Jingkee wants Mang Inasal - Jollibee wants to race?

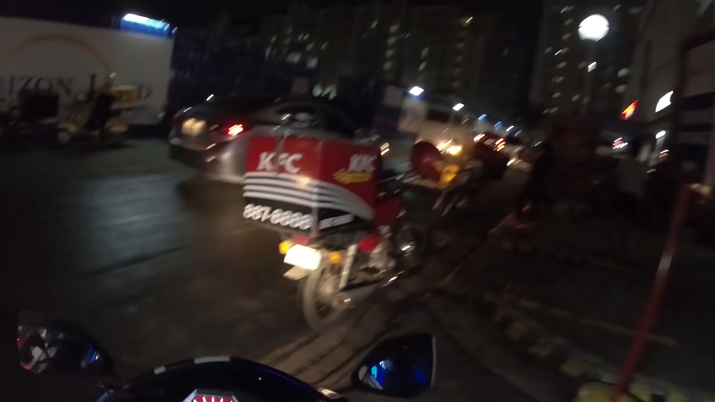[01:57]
I guess we'll find a different one. They don't want to let you park your bike? I don't want to spend my money there. Sorry, Jingkee, I know you're wanting Mang Inasal, but I'm sure we can find another one. Oh, there's that place I was talking about. Marikina Sports Center.
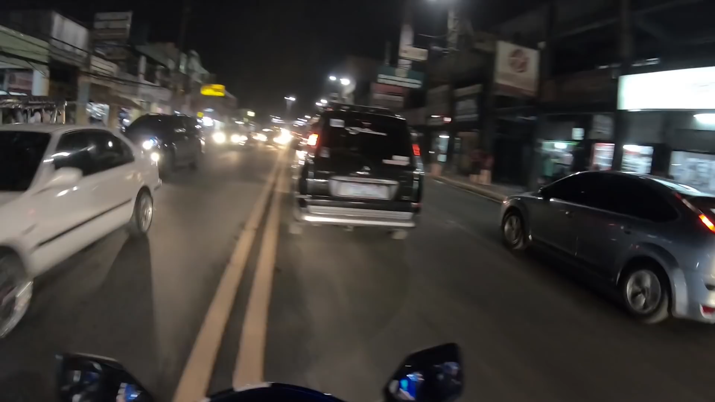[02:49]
I say I like a lot of places, but no, seriously, Marikina's nice. Drive through here during the day, it's really,
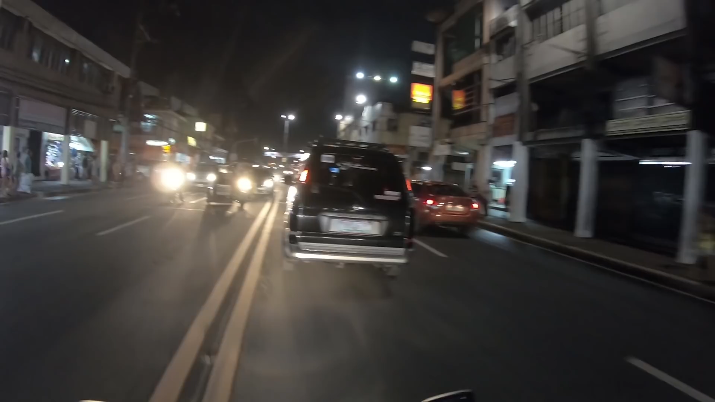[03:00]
I don't know if you call it upscale, but kinda. And that sports center looks huge. I guess maybe it's like a YMCA or something.
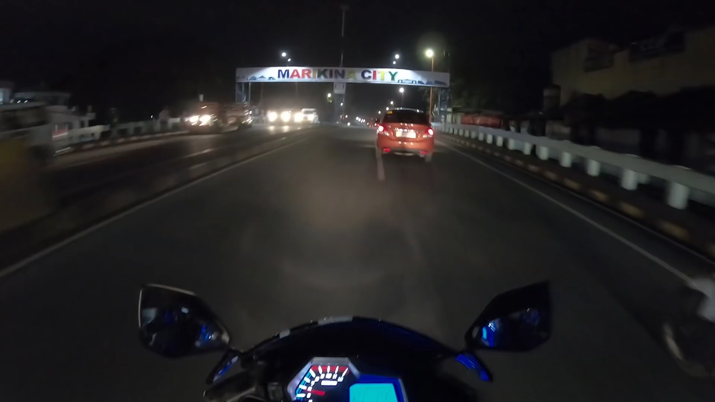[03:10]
Across the river, is this still Marikina or is it separated by the river? I didn't see anything else saying welcome to something, but I'm sure it doesn't always do that. What the heck, people?
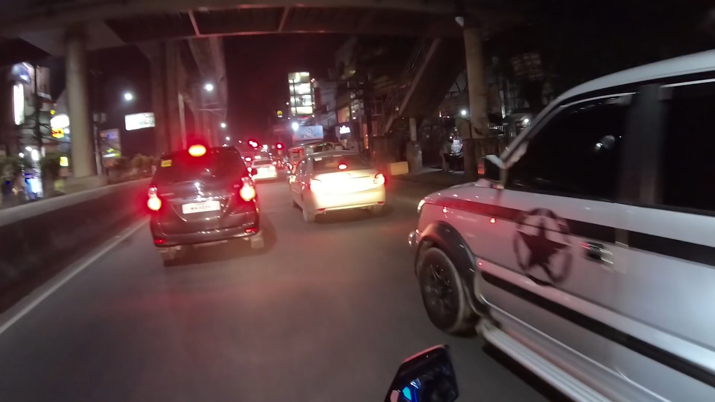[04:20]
Jollibee, there's McDonald's. Mang Inasal right there on the left.
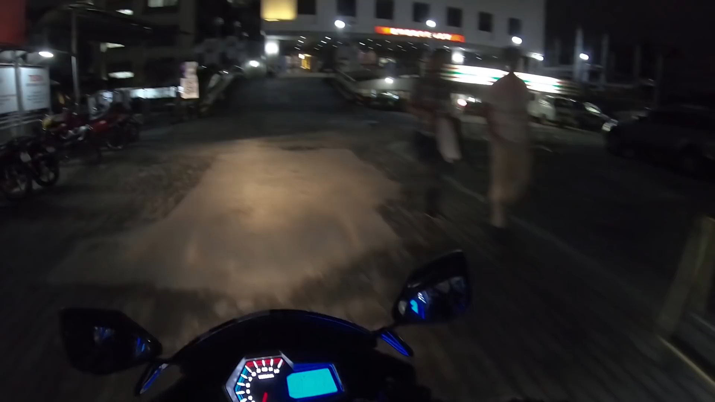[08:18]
so maybe there's an exit on that side and we don't have to try to U-turn.
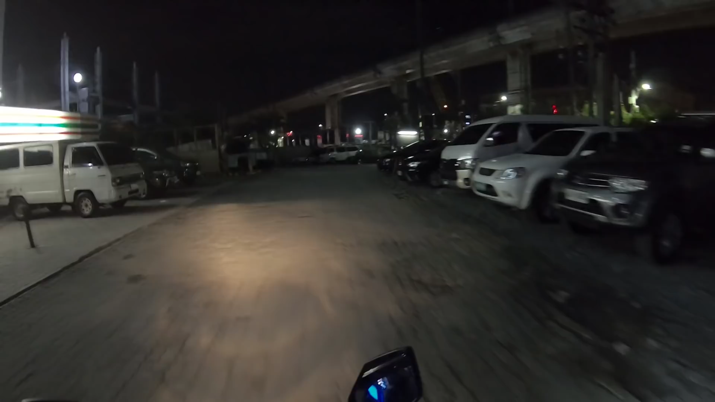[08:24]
And ha, it worked. Looks like the plan was good.
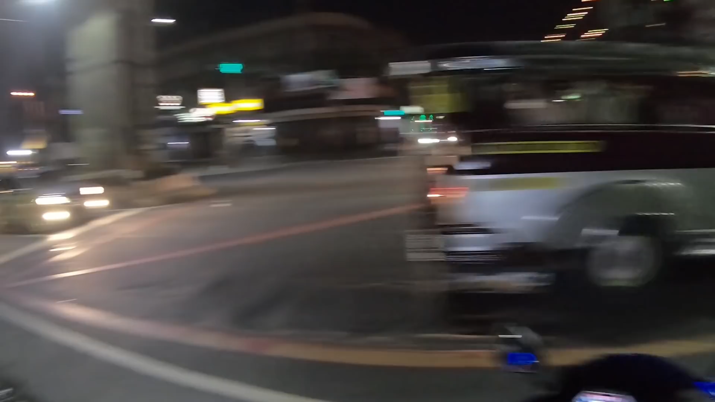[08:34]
Pretty sure. I think we can just go straight. There's a train going above us.
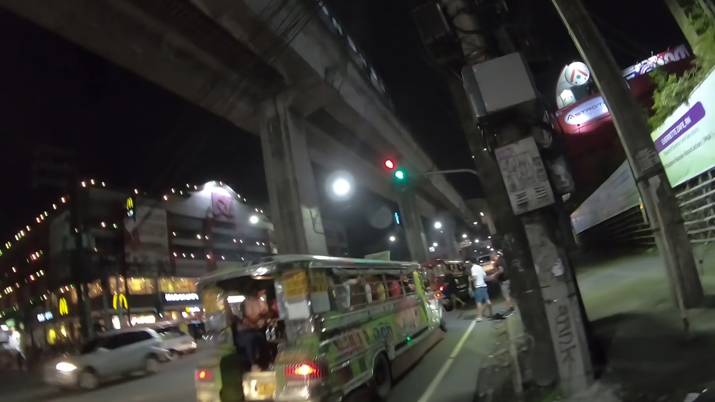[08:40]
I didn't know that one's working.
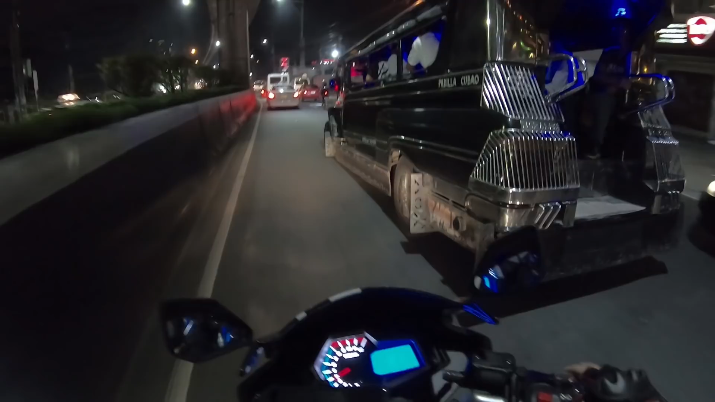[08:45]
Thank you, Jeepney. Scooted over for us. Jeepney drivers have a real bad reputation, but
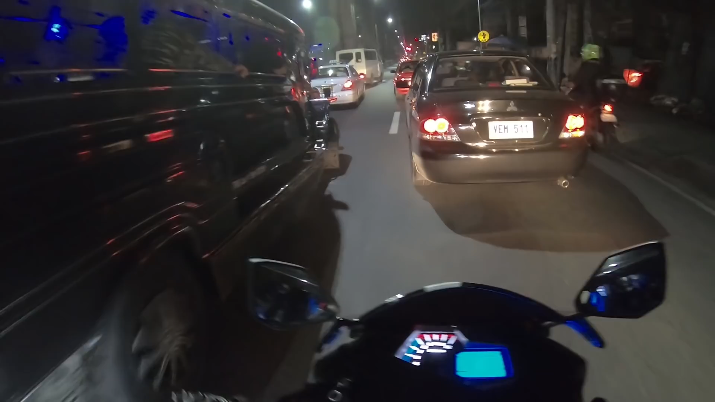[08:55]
some of them are nice, like you see right there.
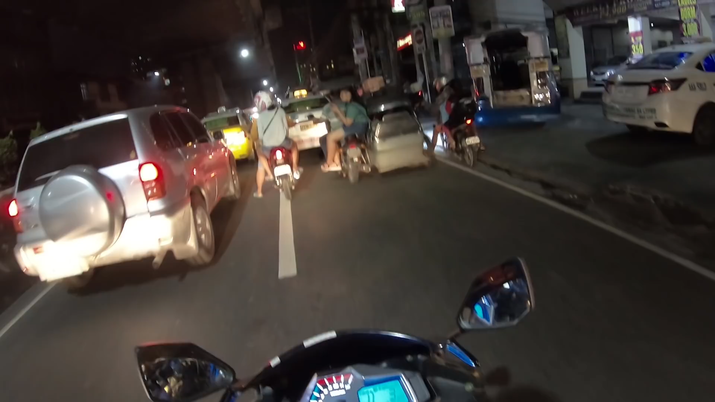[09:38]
Like, dang, how can you eat so much rice? They had like three platefuls of rice. There we go. Let's do the sidewalk. This is more like it. Reminds me of old times.
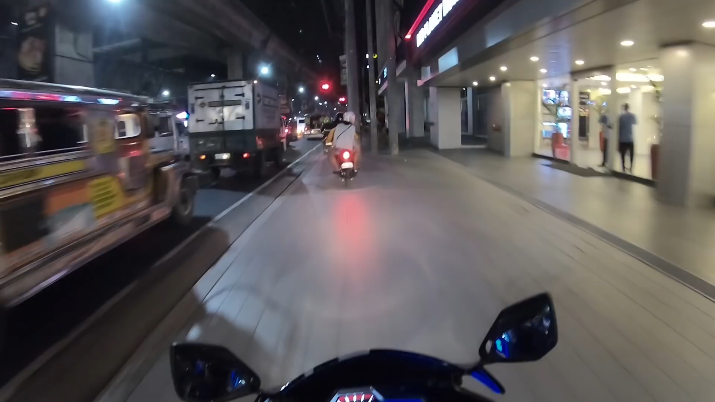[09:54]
We used to take the sidewalks in Kansas City. What you got, ba? The van wants to take the sidewalk too. Traffic. So wrong traffic. We're getting close to Edson now.
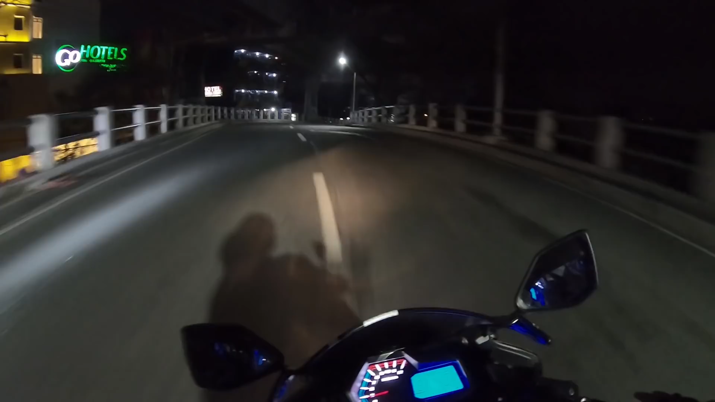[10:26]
maybe we can take this and get home. There's our U-turn spot. But if I know what road we're on, I think we can take a left up here to take the Ortigas.
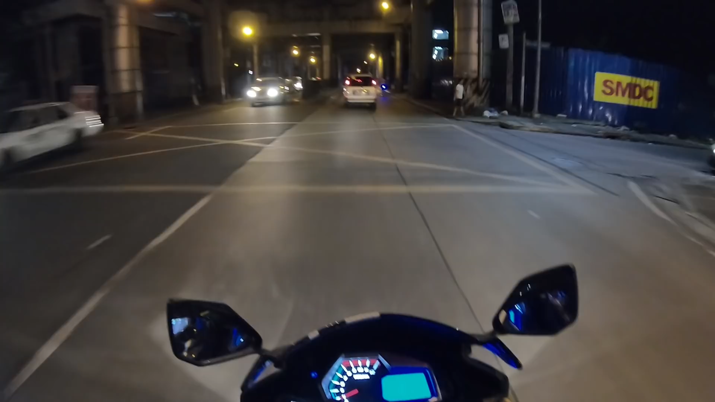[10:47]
Ah, it wants us to U-turn still. Really? I think we can go this way. Ignoring the nav again. Yeah, I'm pretty sure we can go this way. Ah, emergency. Battery's dead. Whatever. So take a right here, go around that block, and come back up this block. Which I think we can just turn at this block. So we're gonna take this sidewalk right here.
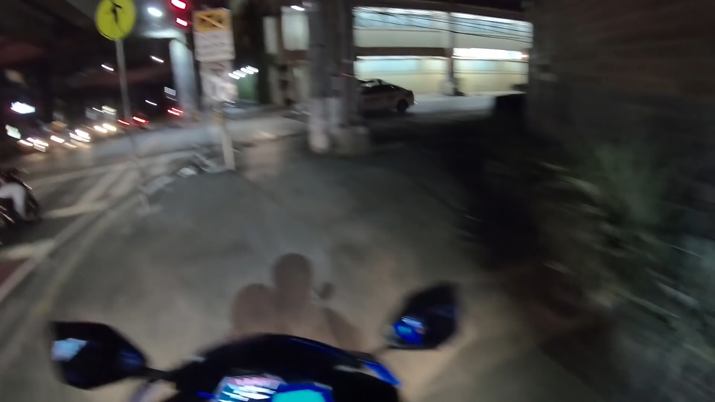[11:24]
Jinky's like, what are you doing? Because you can't turn left. Man, this is like holes next to the sidewalk. The whole sidewalk's like that. Shit. I should have just followed the nav. What?
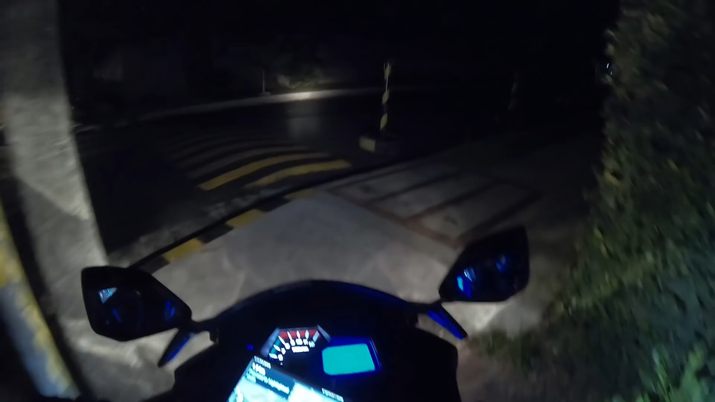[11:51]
The whole freaking sidewalk?
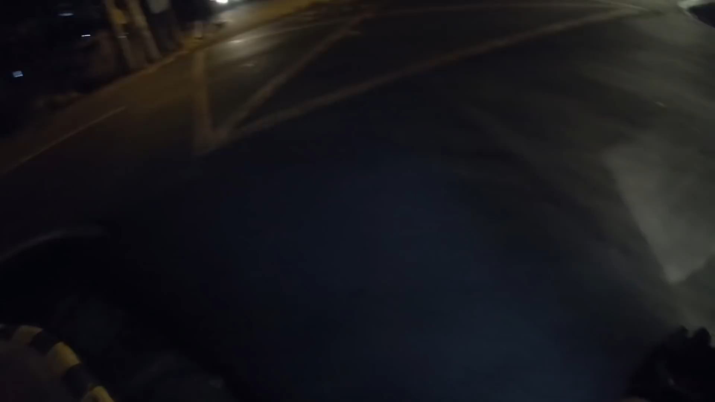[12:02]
It's okay, babe.
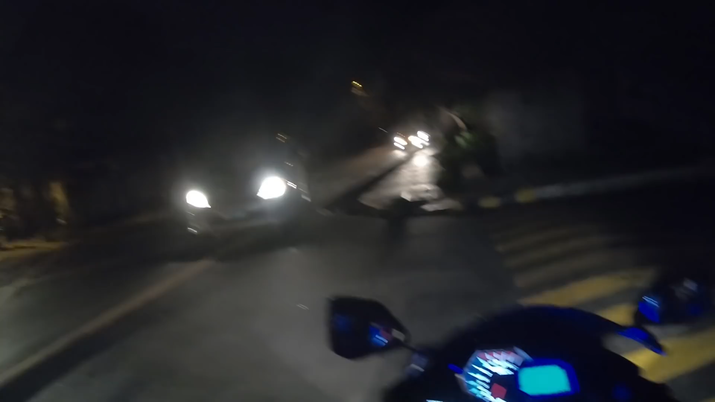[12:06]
All right, they're letting us through. See them big hole gap in between the sidewalk and the street? Let's go straight home. So it's fine, I don't need my nav. Almost home. Time to lay down and watch a movie.